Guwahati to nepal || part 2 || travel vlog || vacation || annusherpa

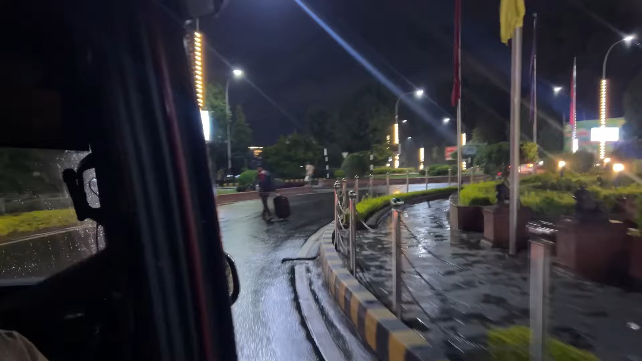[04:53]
फाइट हो जाएगा। ये गाइस यहाँ का त्रिभुवन एयरपोर्ट का रोड।
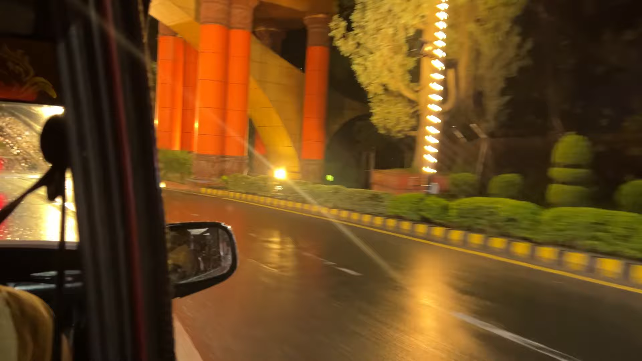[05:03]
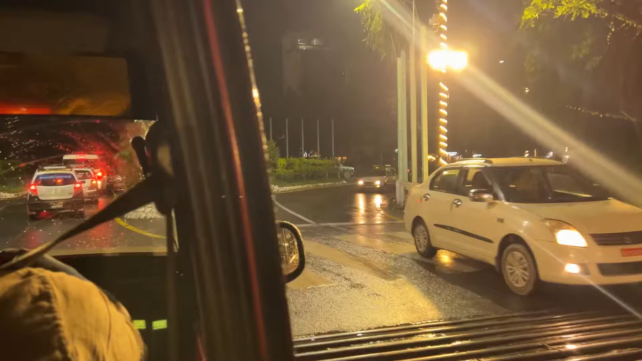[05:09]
अभी हम लोग निकल चुके हैं एयरपोर्ट रोड से।